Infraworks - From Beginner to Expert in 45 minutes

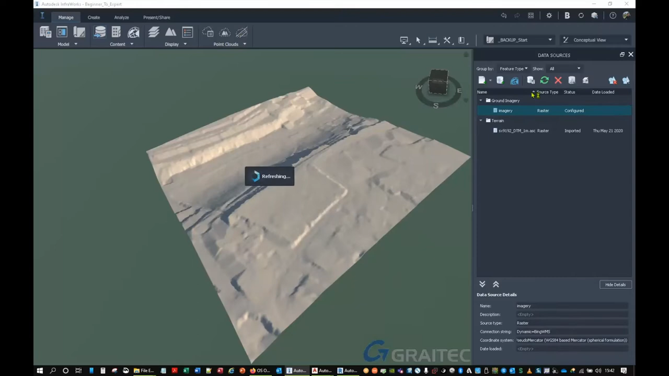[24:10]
Don't ask me why you have to press that refresh. No idea. You just do. And that's the best source of free aerial imagery. It is what it is. You know, whatever's on the server at Microsoft Bing Maps server is what you'll get. And you know, if I refresh that in five years time, it'll be whatever's on the server in five years time.
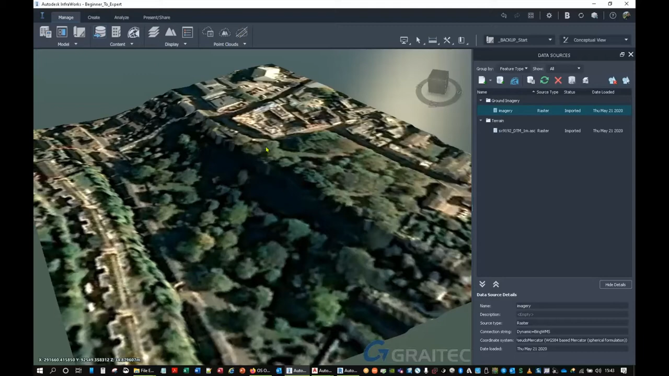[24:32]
Okay. So this is the site we're going to work on. So we've got this big hill here.
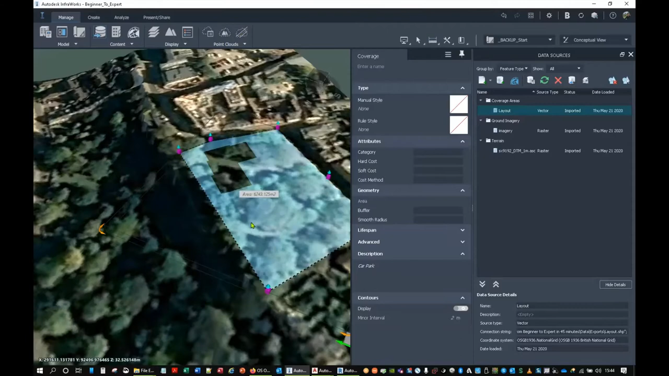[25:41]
So just drag, just hit close and refresh. It'll look like nothing's happened. But you'll see there's these things on here. Look. There you go. There's all the areas that we want. Okay.
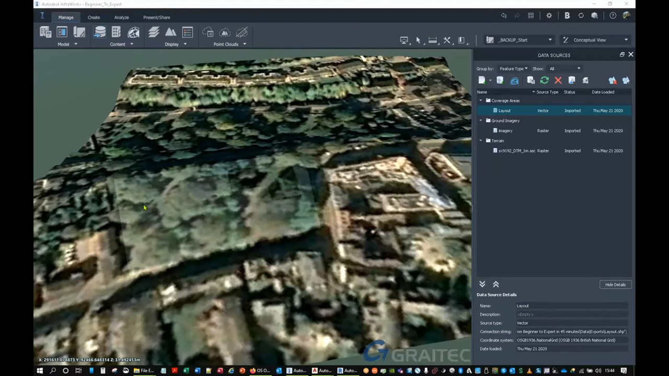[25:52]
Now for the expert user. It's not so bad on something as small as this. We can just chuck materials on it. For example, I could just go into my style palette. And in the style palette we have all these materials here. And we could say parking area and just drag and drop that onto the parking area. And then drag and drop them on other areas.
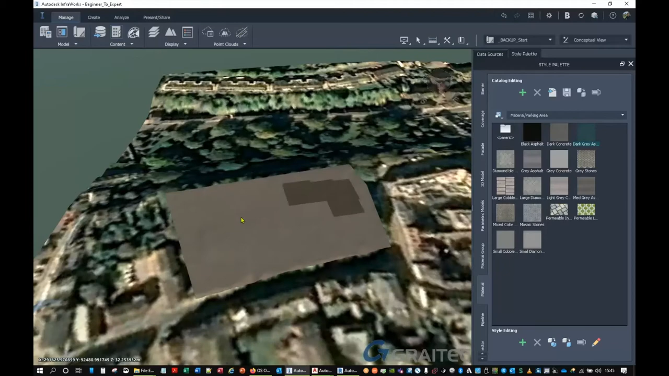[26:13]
Or we could be a little bit cleverer. And we could start putting different materials on different elements. Now if we use our style rules. What we could do is we could go into coverage areas. We've got a whole load out of the box that's in there. I'm just going to get rid of all that. Well, just select all and delete.
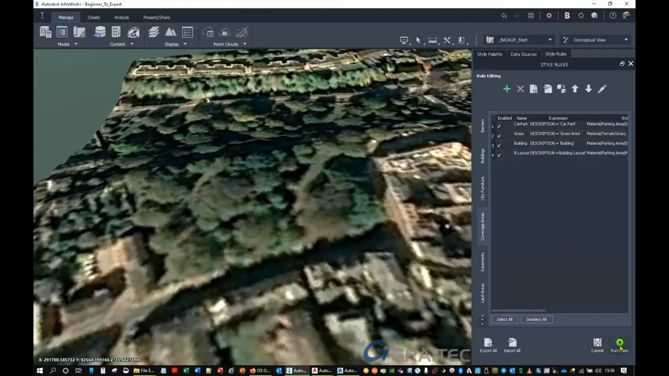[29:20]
And it should colour them up for us. So if you had a big area. With all that stuff. There you go. Beautiful. Now it drapes it on the surface.
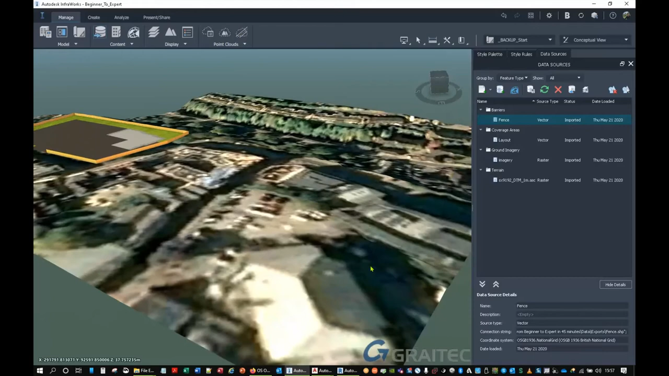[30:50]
All these extra buildings around here. That we need to add in. Um. We've gone to the audience survey. And we've downloaded open maps.